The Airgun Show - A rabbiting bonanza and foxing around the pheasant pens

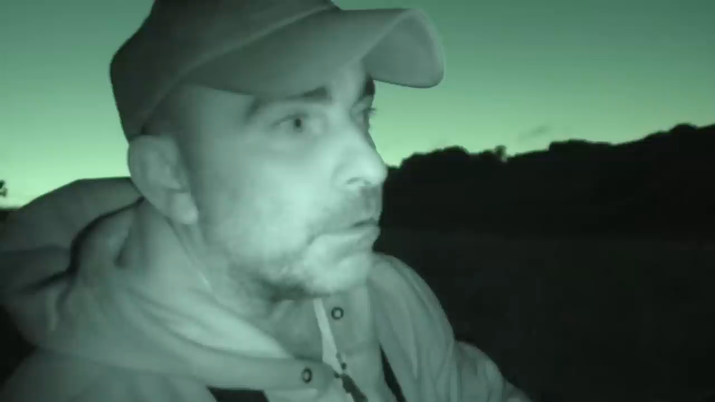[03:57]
So what I'm going to do is I'm going to stay put here until it gets properly dark,
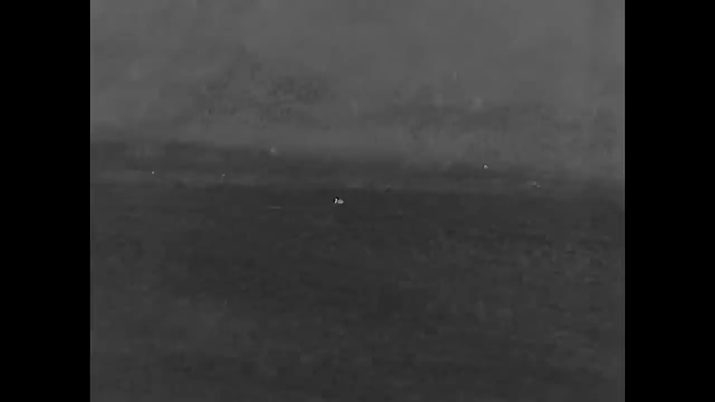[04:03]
and then I can hopefully get in a bit closer under the cover of darkness and get a shot at one or two of those. There's a couple of badgers just coming out of the wood there.
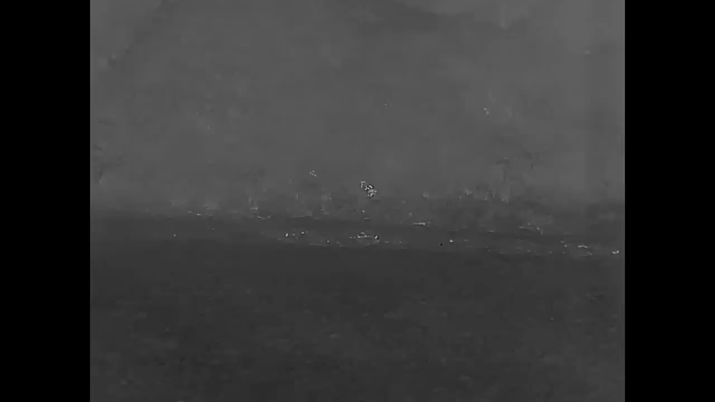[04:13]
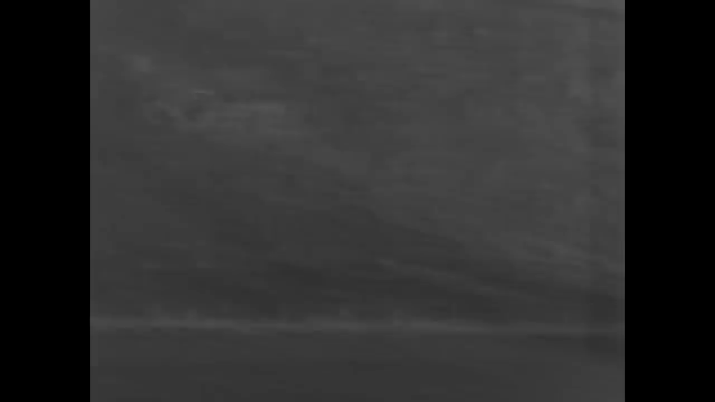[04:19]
A few more rabbits up on the bank there.
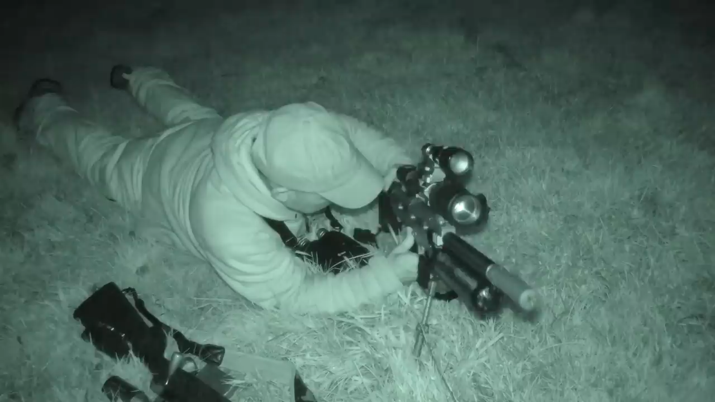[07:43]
So I've got this rifle zeroed at 30 metres with a 177 sub 12 foot pound.
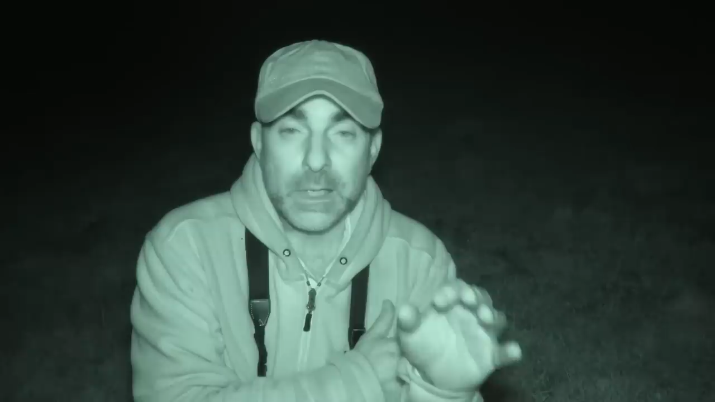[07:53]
So the crossheads is my 30 metre zero. Then with that and the pellets that I'm using, then the first mil dot is my 50 metre zero, second one is 60 metres, and the third one is 70 metres, almost precisely that. So
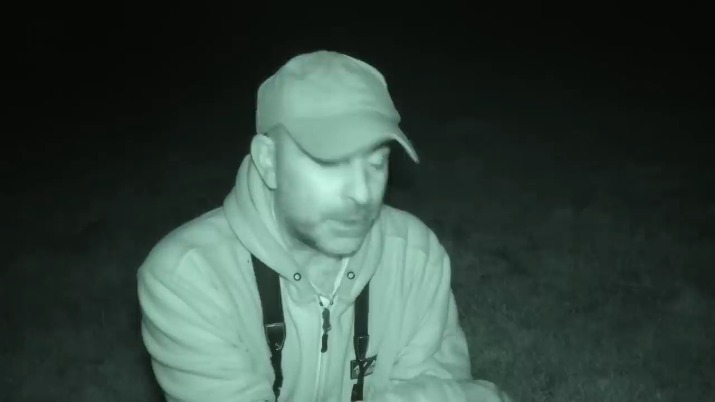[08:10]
actually works really nicely with the Pulsar C50 there. So that rabbit, that was at 60 metres, so I just held over on the second mil dot and that went down lovely. It was a good clean headshot and didn't know anything about that.
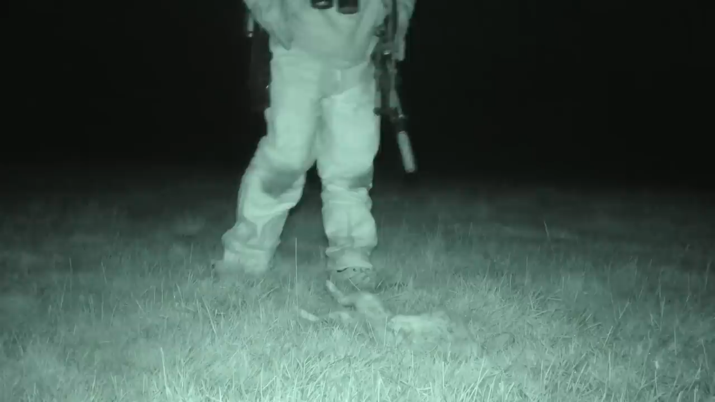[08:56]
Well, it's a nice healthy looking rabbit. Well, it's not healthy, it's dead, but it was healthy.
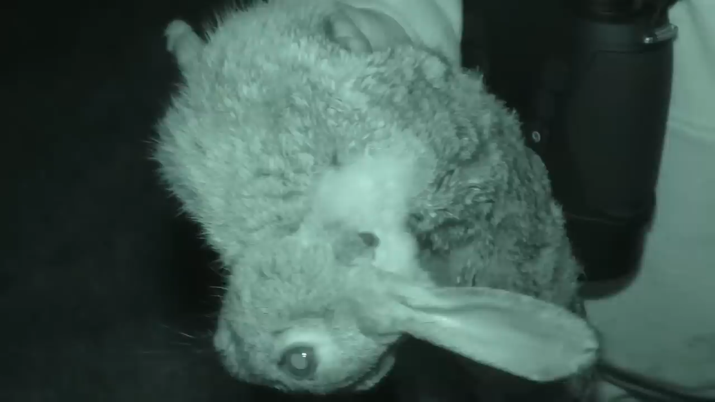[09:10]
And that's gone over to a really nicely placed headshot there. That just goes to show just how accurate that little rifle is. Even at 60 metres, that's just put that pellet right on the money. So, yeah, you can't grumble at that. All right, let's see if we can find a couple more. Oh, so I'll hang this one on the fence. I've got enough stuff to carry as it is.
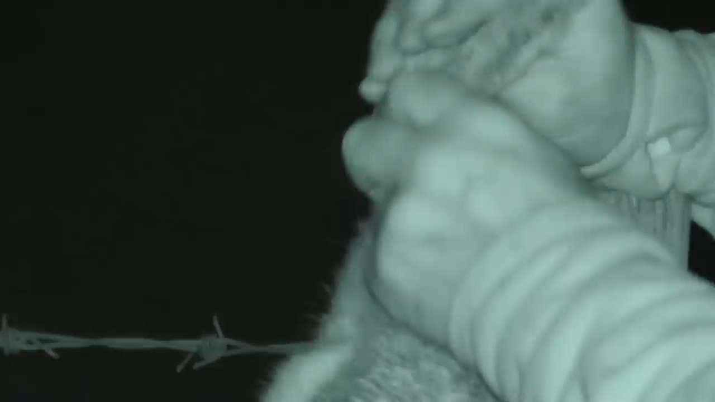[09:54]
So it's definitely worth hanging rabbits on the fence like that. A, because I haven't got to carry them, but B, there's quite a few badgers along this bottom of this wood. I've seen four or five when I was sat up on the bank there, youngsters. So I'm pretty sure that if any of those came along and I just left them down by the fence or just where they fell, then I'm pretty sure that they would snuffle them up pretty quick.
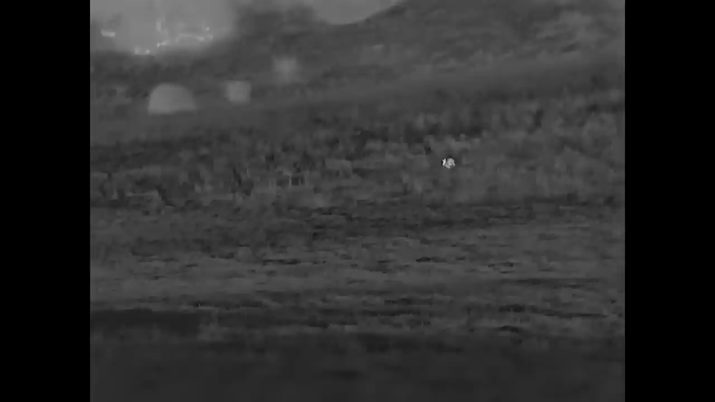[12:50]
I thought that one looked a bit big. That was a hare.
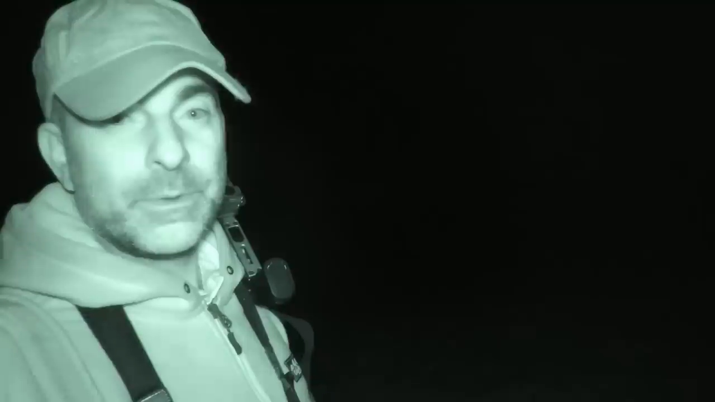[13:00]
You can tell a hare if you're not sure and you just watch it for a minute. When it moves, rather than like a rabbit sort of hops along, these lumber along.
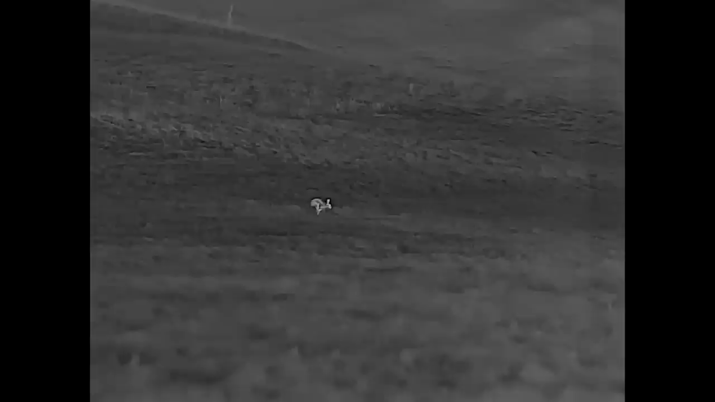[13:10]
So yeah, they're quite distinctive. So it seems that when I get to within sort of anything less than 90 to 100 meters, the rabbits seem to be quite kind of switched on, and I think they're just hearing any little noise because the wind's dropped so much. They're just picking up on any sort of like rustle of clothing or me just walking through the longer bits of grass.
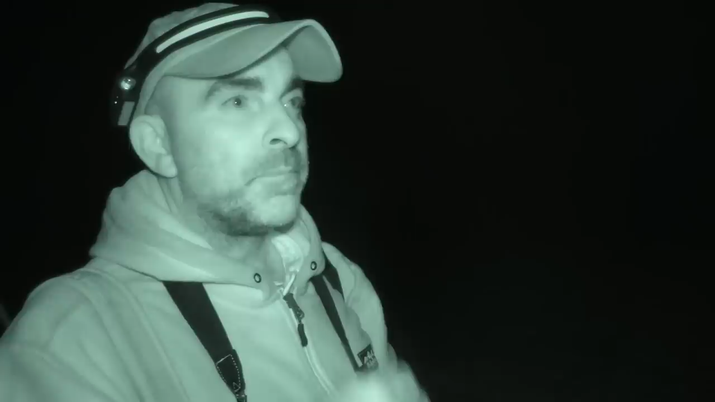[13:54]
Anything metallic, which doesn't really help when you're carrying two rifles. So I've spooked quite a few which have run in, but we persevere.
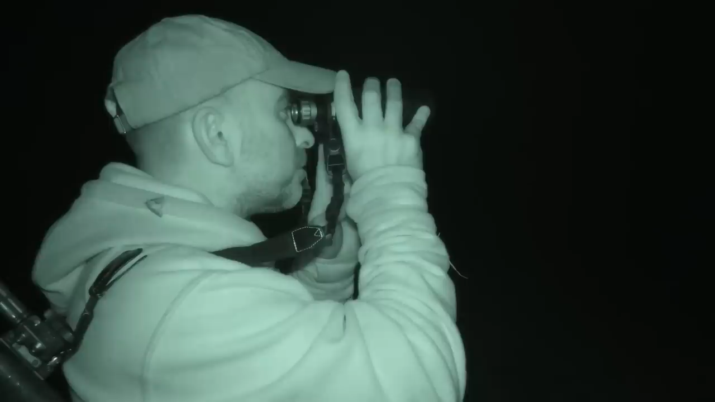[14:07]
So I've got two rabbits that are out and they're both about 70 metres away together, and I don't think I'm going to get much closer because they're looking a bit jumpy already, so I'm going to take a shot from here.